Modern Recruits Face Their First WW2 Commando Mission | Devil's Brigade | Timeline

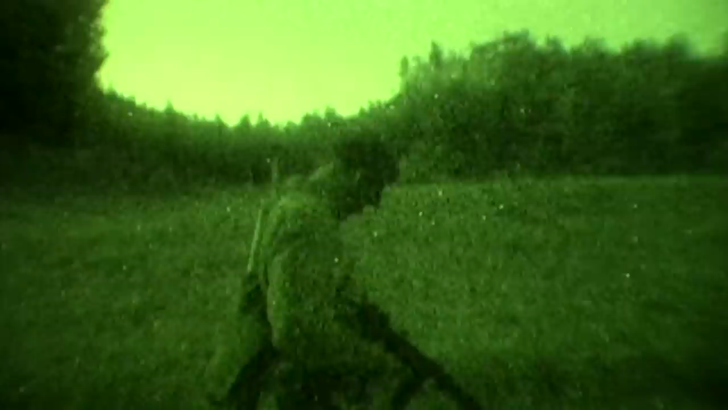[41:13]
So we're clear of the objective and looking forward to a long march home.
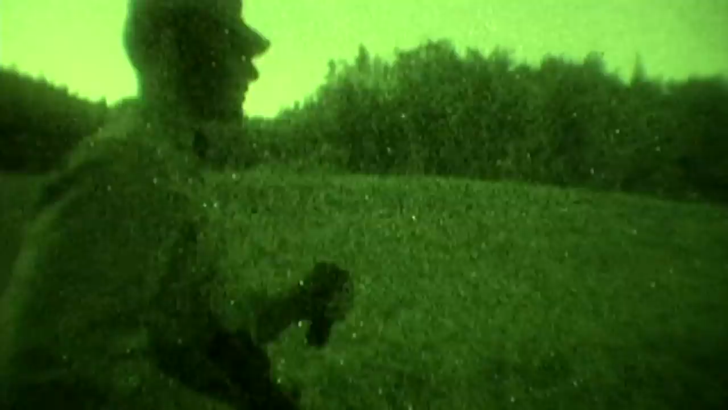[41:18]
That's what it looks like anyway. Not too bad.